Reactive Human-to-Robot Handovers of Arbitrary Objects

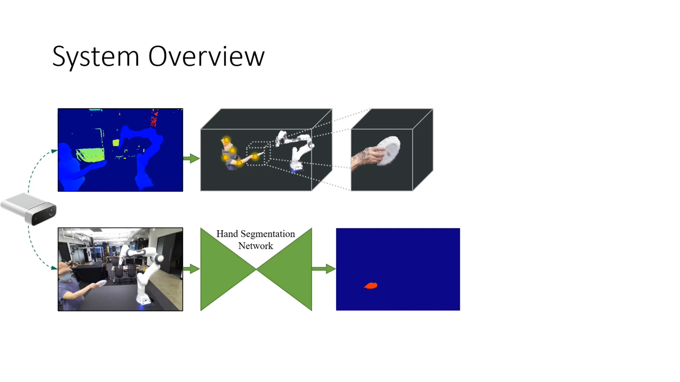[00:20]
At the same time, we use the hand segmentation network to decide which pixels belong to the human's hand versus the rest of the scene. Together, we get a segmentation mask of which points belong to the hand and which points belong to the object.
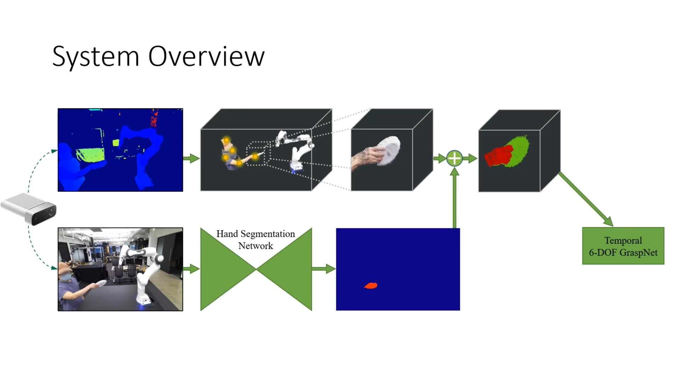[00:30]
The object points are sent to Sixtoff GraspNet, which generates grasps or refines them from the last time step conditioned on the object point cloud to make sure they're consistent over time. These grasps are then sent to reactive task execution.
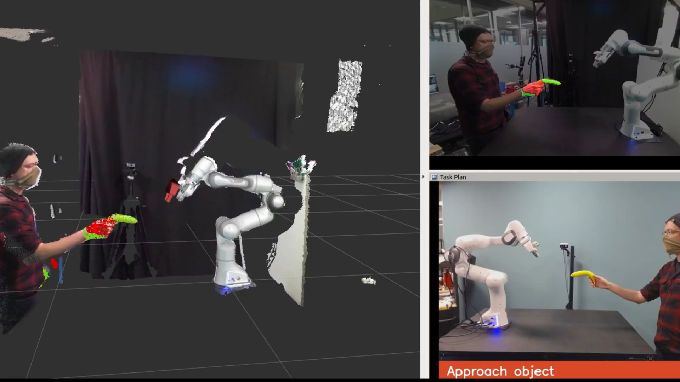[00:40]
As we execute, we repeatedly choose the best grasp available based on a manually designed heuristic, shown in red here. We repeatedly update this as the robot approaches the grasp until it reaches an acceptable grasp point, at which point it will take the object from the human.